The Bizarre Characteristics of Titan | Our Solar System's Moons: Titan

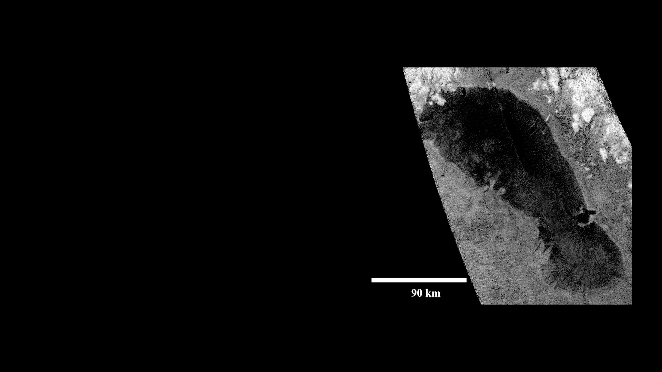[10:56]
It is 20% smaller than its North American namesake, Lake Ontario. So in other words, it is still pretty big, at 15,000 square kilometres.
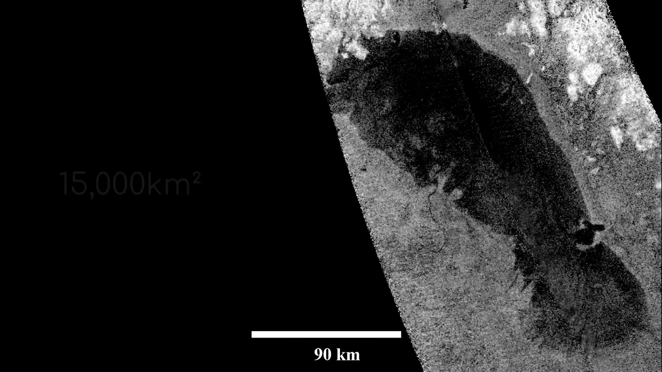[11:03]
On this side of the lake, you can see a smooth shoreline eroded by waves. On the west side, you can see the first evidence of a river and delta on Titan, meaning that liquid hydrocarbons flow down higher plains to the lake,
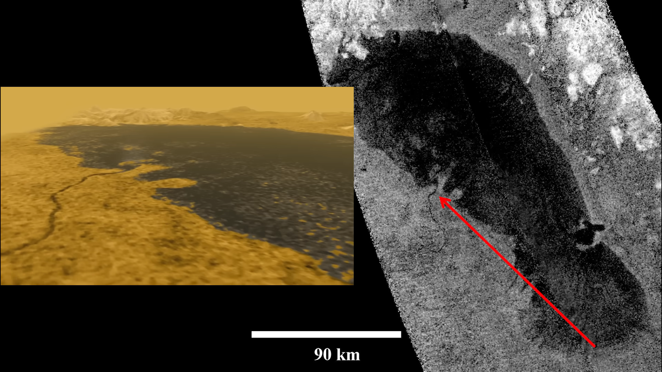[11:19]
leaving delta deposits in much the same process you would find on Earth. Ontario Lacus is extremely shallow, only estimated to be between 40cm and 3m deep,
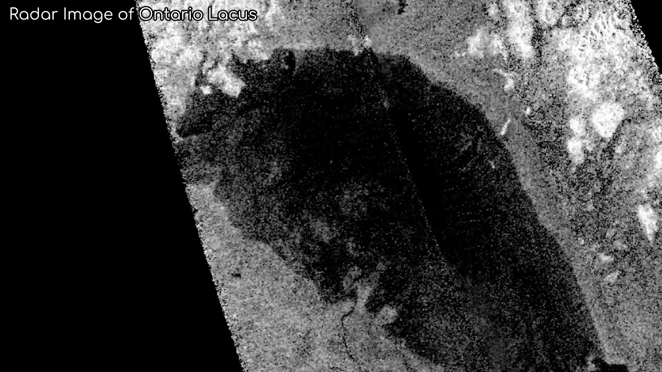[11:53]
but the likelihood is that it was simply not a windy day as the observations were taken.
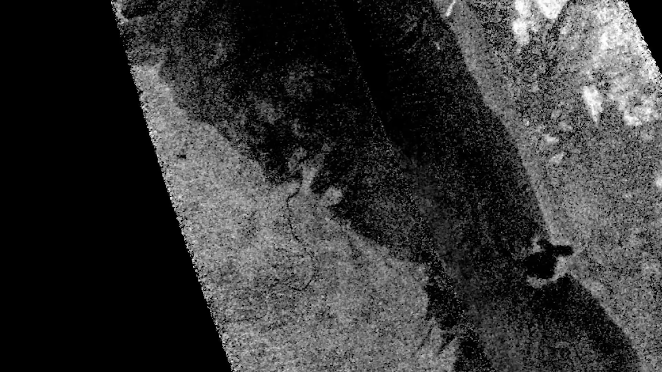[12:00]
The atmospheric density and gravity on Titan should mean that waves would be bigger on Titan than they would be on Earth.
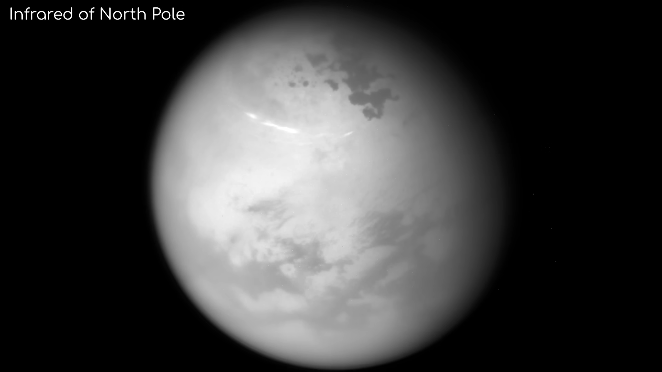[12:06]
As the north pole of the moon began to come out of a 15-year winter,
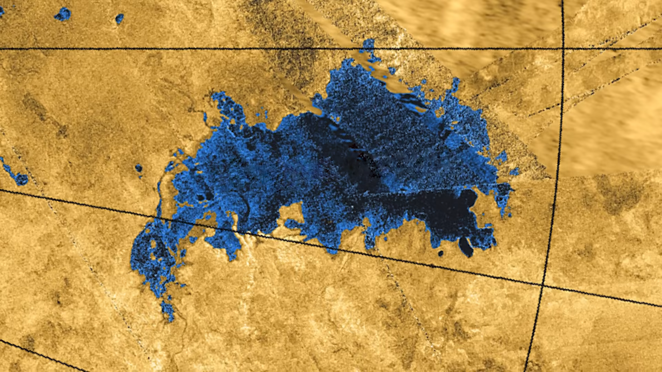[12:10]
another lake was discovered, Jingpo Lacus.
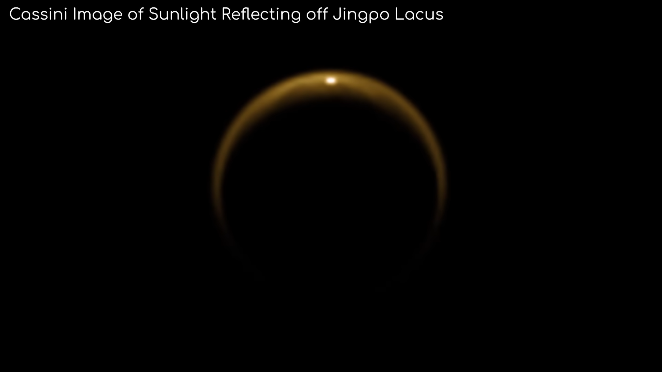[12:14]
As Cassini was passing by the moon, sunlight was reflected off the surface of Jingpo Lacus like a mirror, directly into the view of Cassini. Upon further observation, Cassini was able to detect further evidence of moving liquid on Titan,
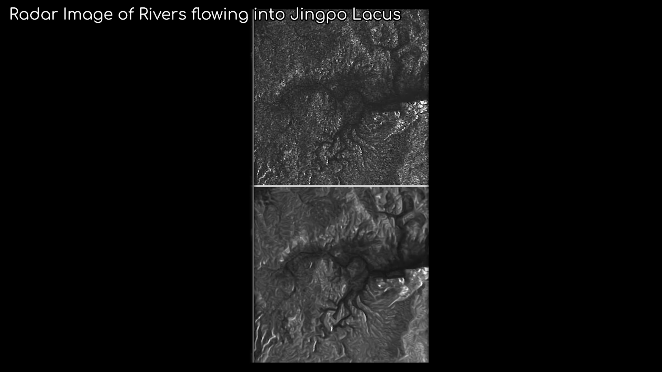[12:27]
as can be seen by these rivers flowing into the lake.
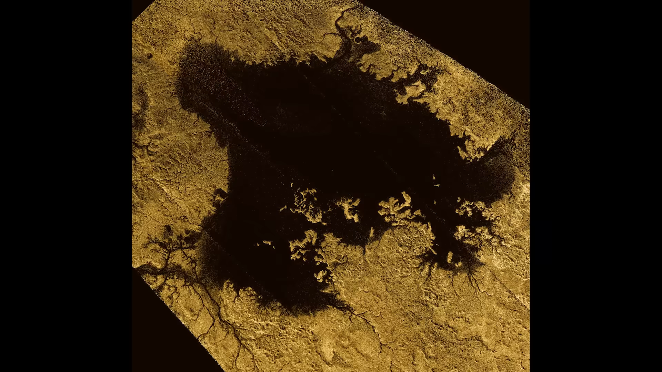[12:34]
The second biggest lake on Titan to be discovered is Lygia Mare.
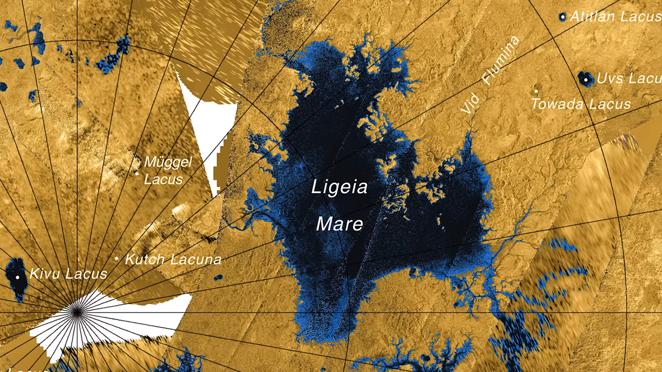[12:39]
Found in the north polar region of Titan, it is bigger than Lake Superior on Earth,
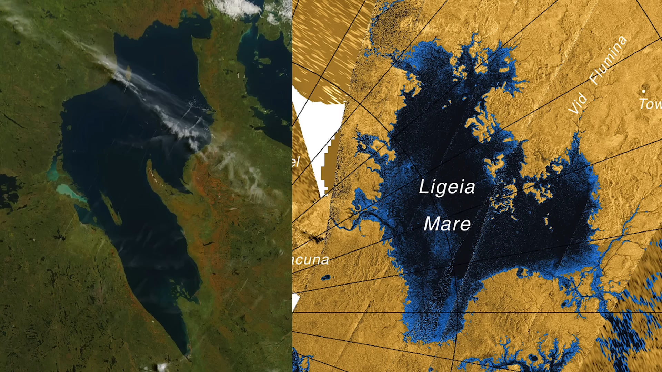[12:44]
with a surface area of 126,000 square kilometres.
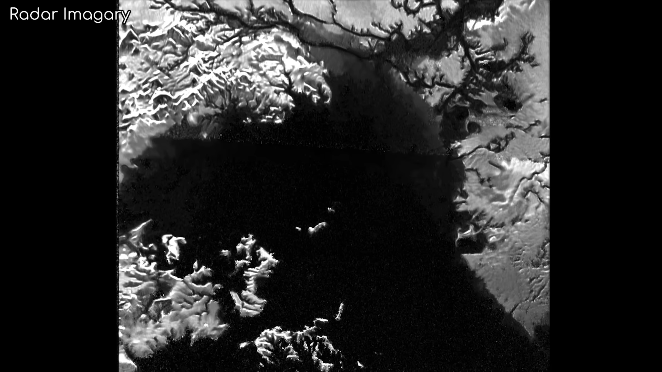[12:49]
While parts of this lake are reasonably shallow, the average depth is a lot deeper than Ontario Lacus, at 50 metres,
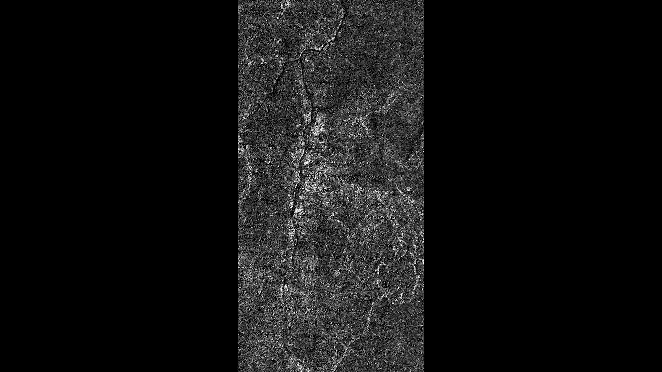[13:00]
Plenty of rivers can be seen flowing into the lake. And there are large islands found around this area here. A particularly curious observation Cassini made,
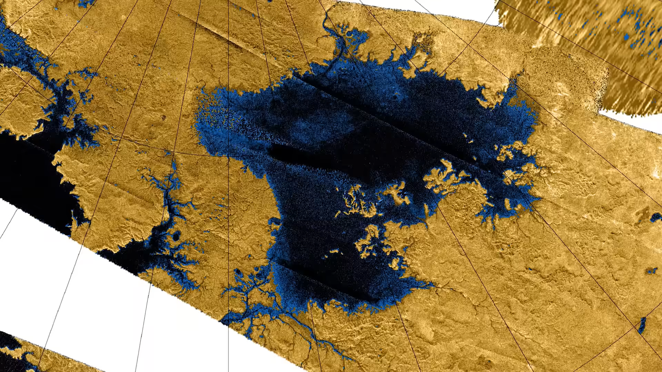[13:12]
dubbed the Magic Island, is the appearance and disappearance of what appears to be an island. Although scientists are unsure exactly what happened here, the theories are that it could be silt suspended in the lake, bubbles,
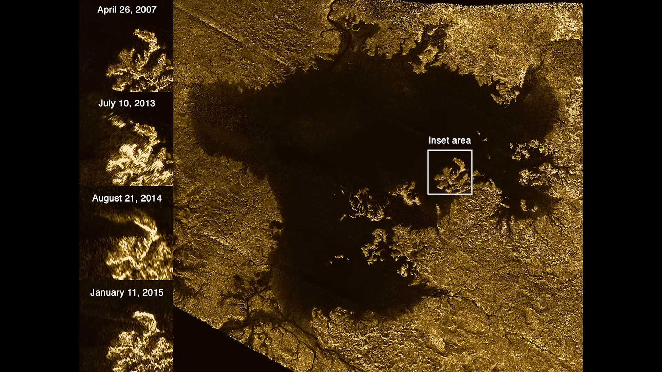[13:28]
or subsurface ice rise into the surface as the lake warmed during the moon's spring. But still very curious.
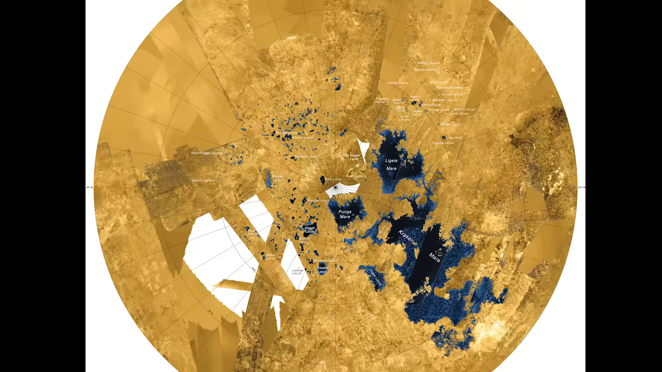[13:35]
The largest lake on Titan, at 400,000 square kilometres, is the Kraken Mare.
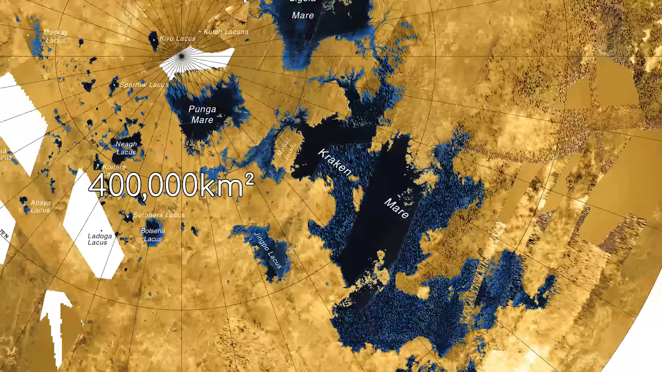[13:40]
As you can see, the lake is split up into two main parts,